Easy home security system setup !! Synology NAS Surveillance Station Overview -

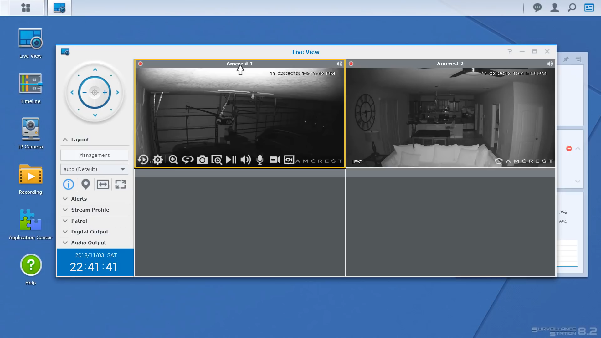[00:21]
Before we jump into the setup I want to give a big shout out to Synology for sending the NAS out to me.
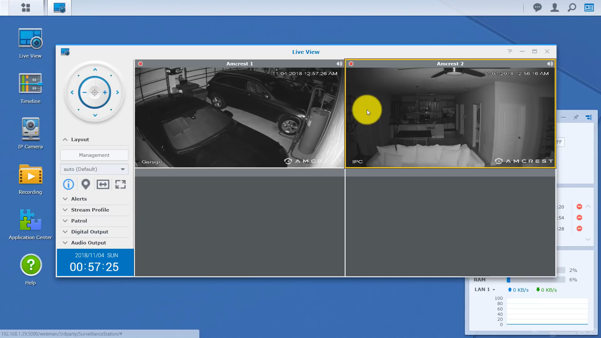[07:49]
So you highlight which one you want to control. Kind of move it around. And you can make this full screen, single or double, whichever way you choose. So move it around some more.
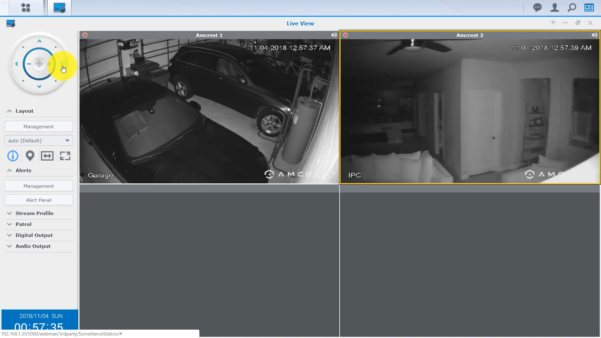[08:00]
And this is nighttime. You can see the night vision is pretty good. You can go up and down as well. And you can go ahead and zoom in right here. Now this is the digital zoom. But still pretty good. Especially against the night vision. So really, really cool.
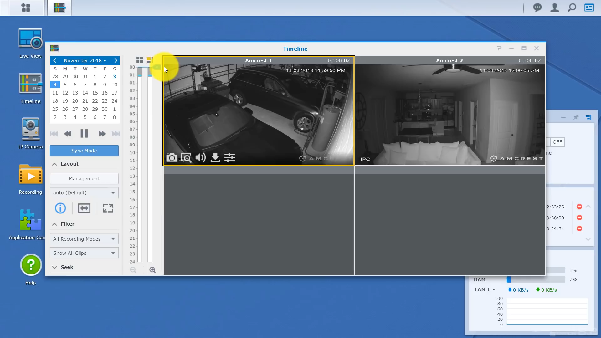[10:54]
I've been recording for a couple hours now. As you can see, it's almost 1 a.m. This is 12 a.m. You can go to the previous day. And the longer you have it on, the more this will fill up. So you can do different things as far as finding your dates. And right here, if you want it to just drag to a certain time, go ahead and do that. It will go ahead and bring you to the area that you want to be. Like I said, I've only been recording for a couple hours. So it is someone limited. But you do have additional options in the bottom. You can seek for a certain time, a certain date. Go into filters. You can do all recordings. Or you can go down and you can disable certain things. So you do have the option to see all recordings, continuous record. You can disable. You can select it for only the motion detection.
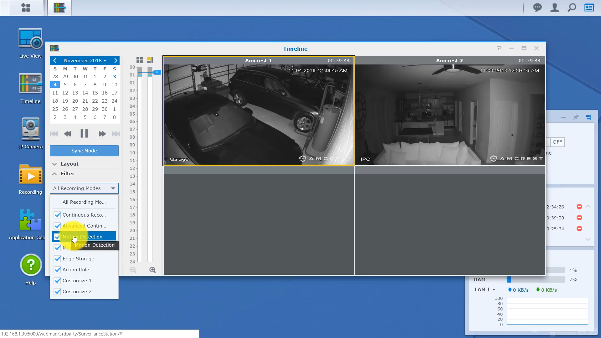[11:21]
So a lot of different options in here as well. Now, if you do hover over the window, you do have an option to take a snapshot, drag and zoom. Volume, you can download the footage. It can also enhance the image.